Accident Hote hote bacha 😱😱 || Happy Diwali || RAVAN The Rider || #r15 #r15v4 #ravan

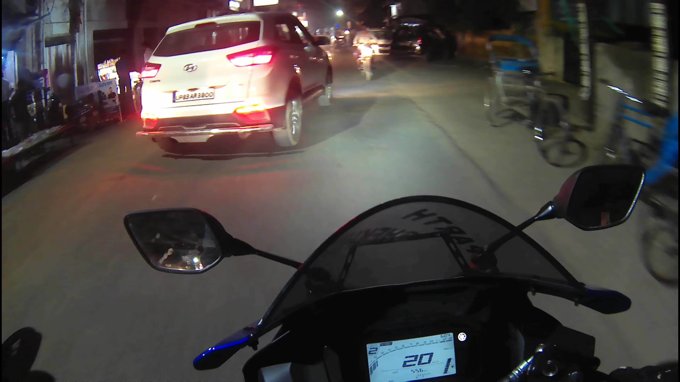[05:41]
तो गाइस यहाँ मेरे को लग रहा है थोड़ा सा ट्रैफिक है, तो चलो थोड़ा सा ना ट्रैफिक में खींच के देखते हैं। तो 1-2-3 लेट गो।
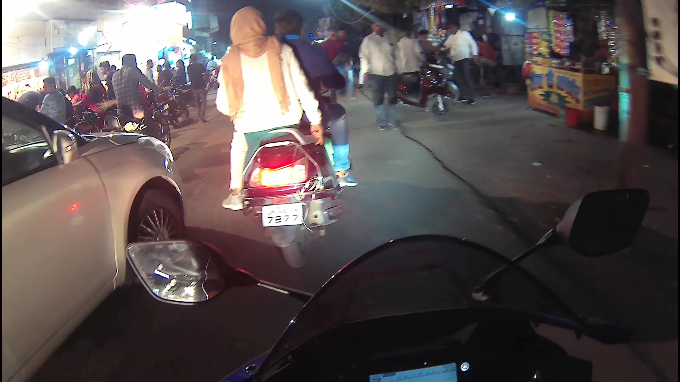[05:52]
यहाँ पर कॉर्नर करने का मन करता है यार, पर ना सामने से यार क्या व्हीकल आ गया पता नहीं, सेट नहीं रहता यहाँ का।